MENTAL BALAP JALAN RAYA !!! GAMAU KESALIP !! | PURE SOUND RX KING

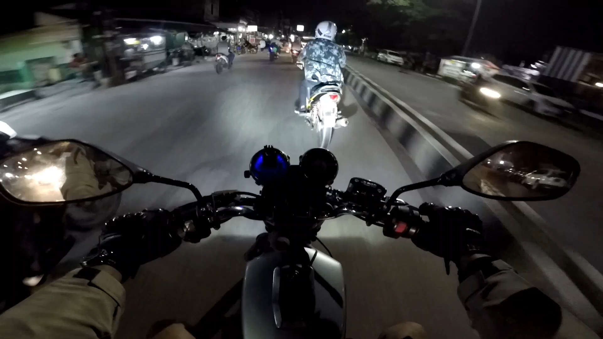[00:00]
Oh, Supra, Supra. Supra nih. Kayaknya Supranya naiknya ugal-ugalan juga nih.
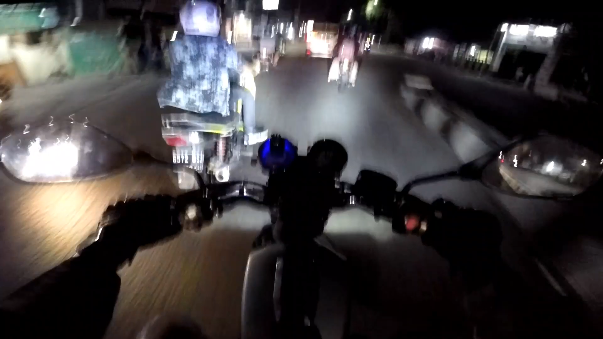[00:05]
Ayo lawan ninjanya, cuy. Kejar ninjanya, cuy. Kejar, cuy. Berpam.
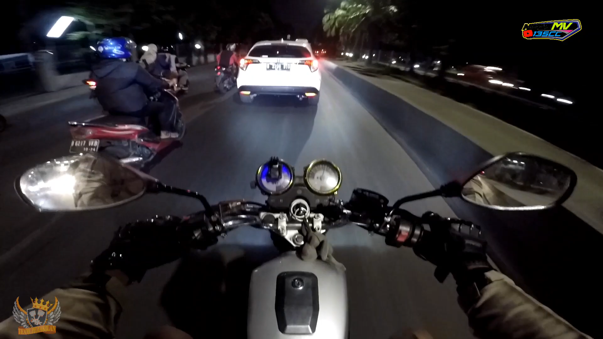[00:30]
Karena di sini gue harus putar balik nih. Oke, aman.
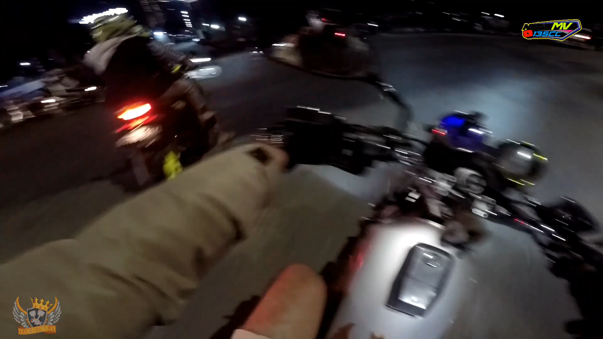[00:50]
Oke, bener. Emang pakai gear 1540 gue rasa di gigi 2 sama 3 nya agak pendek, tapi 45 nya tuh lumayan panjang.
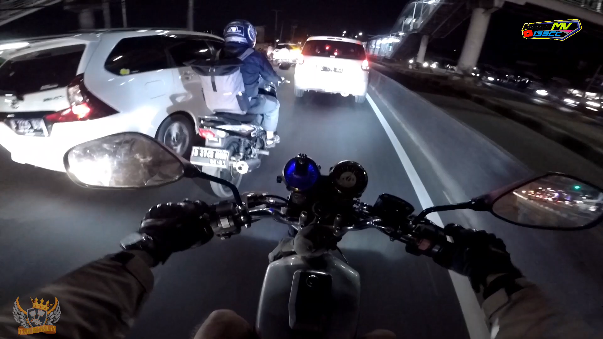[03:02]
Emang dan mogok di sini emang padatnya minta ampun sih, apalagi jam pulang kerja ya. Oh, ini Minggu ya? Harusnya sih aman, harusnya. Oh, tuh. Dia nggak pakai sen, langsung ke kanan. Nggak bakal bisa gaspol, cuy.
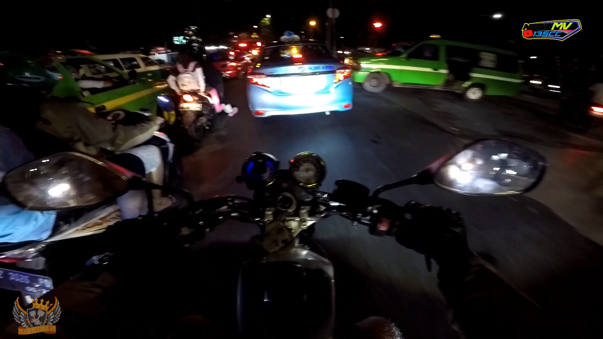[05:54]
Padet cuy. Udah jelas padet di sini mah.
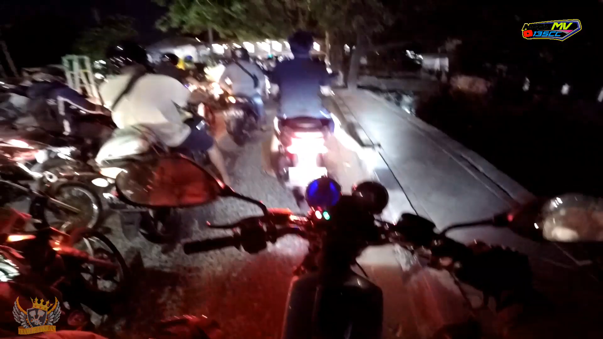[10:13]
Di sini rawan banget kecelakaan karena nggak ada pintunya. Jadi buat teman-teman yang lewat stasiun Poris juga harus hati-hati, jangan gegabah.